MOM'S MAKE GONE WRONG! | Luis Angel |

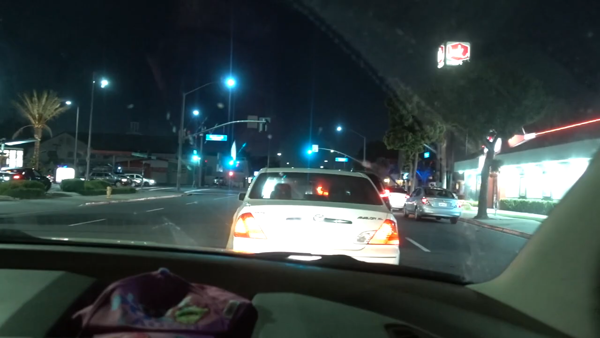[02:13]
About to hit this car right in front of us.
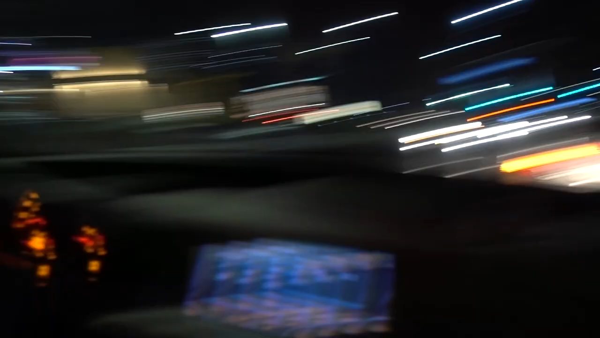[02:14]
Slow down, boy. Slow down, boy. Slow down, no need to speed up.